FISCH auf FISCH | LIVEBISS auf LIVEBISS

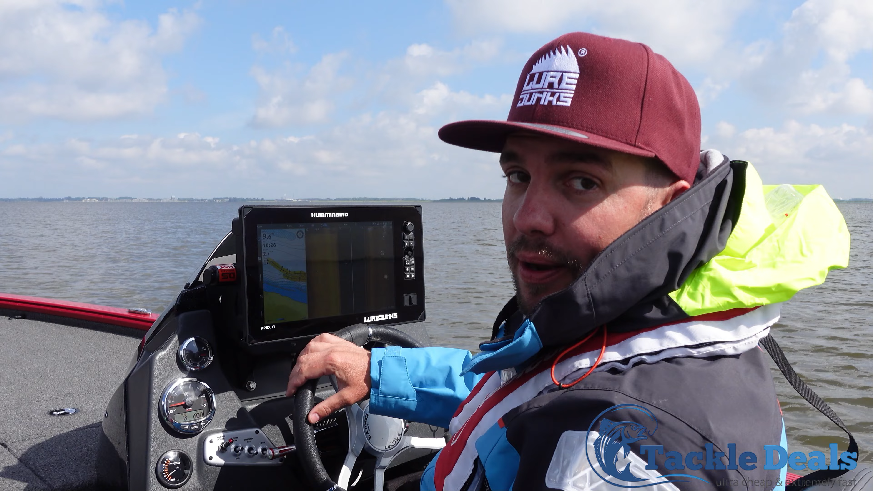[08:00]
Ja, während mir gerade was schnabuliert hat, haben wir hier den Sidescan schön jetzt Fische entdeckt, fahren hier die Kante ab. Heißt linke Seite? Linke Seite, Uferseite. Dann machen wir das hier fertig und dann scannen wir hier einmal live ab.